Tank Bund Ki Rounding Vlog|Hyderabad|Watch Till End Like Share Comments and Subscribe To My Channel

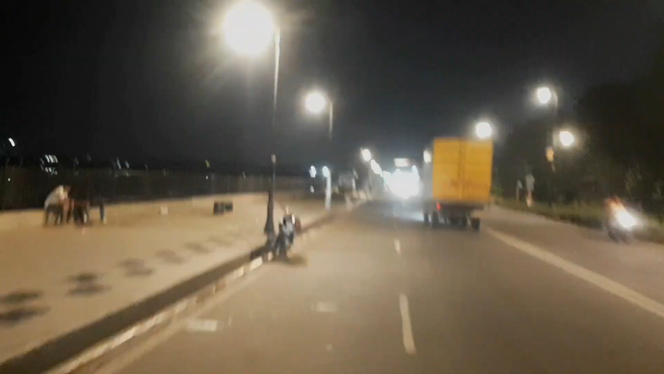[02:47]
तक तो आगए लिए उतना दूश आप नहीं है यहां पर देखने के लिए बस पब्लिक है फुटबाड है और